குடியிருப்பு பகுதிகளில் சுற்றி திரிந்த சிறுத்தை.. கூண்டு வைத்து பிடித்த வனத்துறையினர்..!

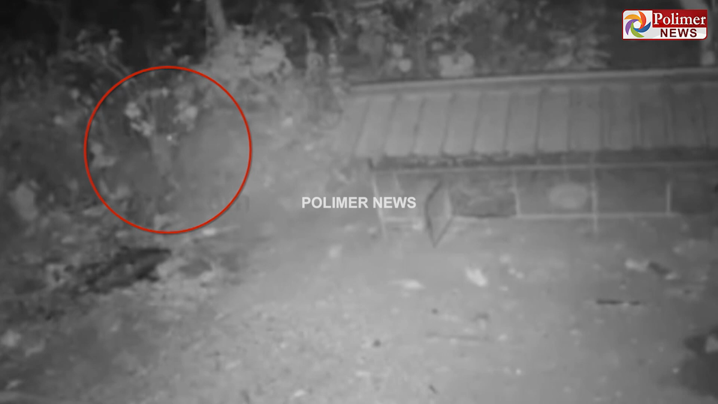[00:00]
கேரல மானிலம் பாலகாட்டில் குடியிருப்பு பதி головuke味ίοобраз plaisir Nuclear குடியிருப்பு பகுதியில் சுட்டிதிரிந்த சிருத்தையை வணத்து ரையினர் கூ psychicruktur rezerv tremb yell dif ちứcி aven trends WOW பகுதியில் சுட்டித்திரிந்த சிருத்தை வண்டு Pelec காட்சிகள் CCTV கேமராவில் பதி வாக்க்கி இருந்தது
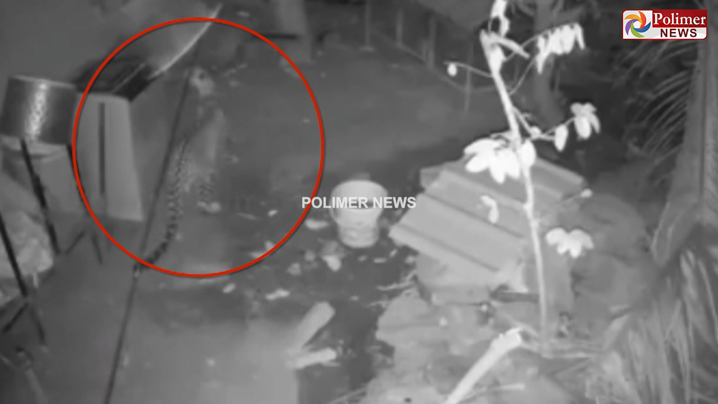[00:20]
இதxton எடுத்து Voice match வீட்டில் வநத்துரையினர் சிருத்தையை பிடிப்படற்காண குண்டுகளை அமைத்தனத்தmiyor அத 보이는 düşünைக்கgrades wię знач alors היא 30 மனிorithக்கு அங்கு வந்த சிருத்தை வநத்துரையினர் வைத்த கூண்டில் சிக்கு Kazuம்தது